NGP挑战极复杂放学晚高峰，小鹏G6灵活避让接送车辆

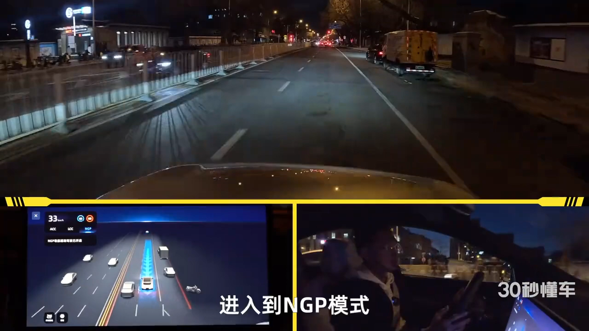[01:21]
天已经黑了啊 这个咱们一会看看这台车的协同感知能力以及探测能力到底有没有受损 一会可能会预
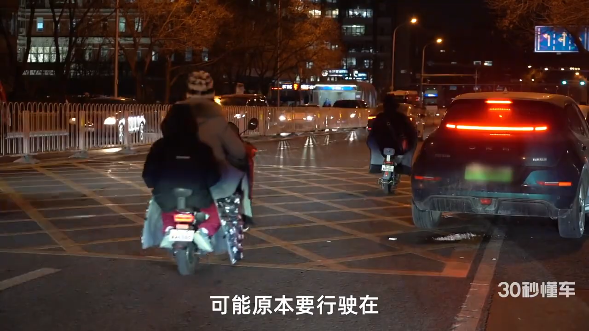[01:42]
所以可能原本要行驶在非机动车道上面这个行人啊 电动车啊 被逼无奈轻入到机动车道 看看这台小鹏G6自己的避让以及躲闪是不是够及时